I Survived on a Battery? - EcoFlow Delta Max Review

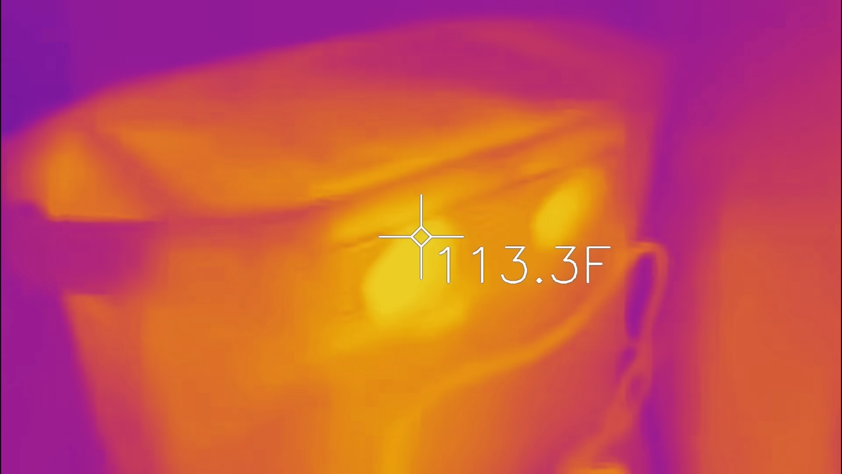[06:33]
On screen: spot 113.3°F
Right after this screenshot I measured the heat coming out of the exhaust fans and I was seeing higher temperatures.
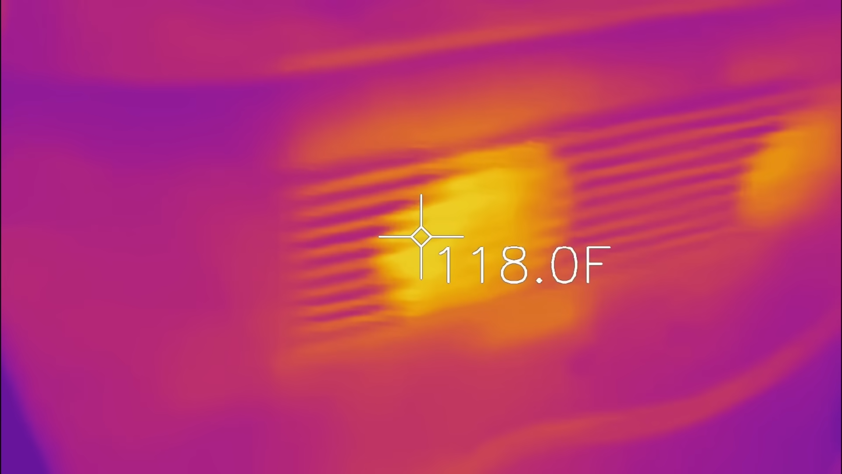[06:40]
On screen: spot 118.0°F
Some as high as 118 degrees fahrenheit or over 47 degrees celsius.
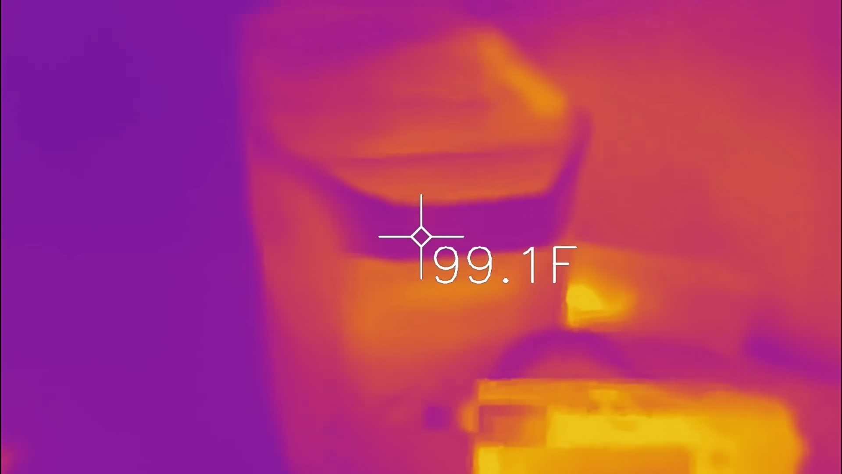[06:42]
On screen: spot 99.1°F
Now I'm not sure where or how many temperature sensors there are inside of the Macs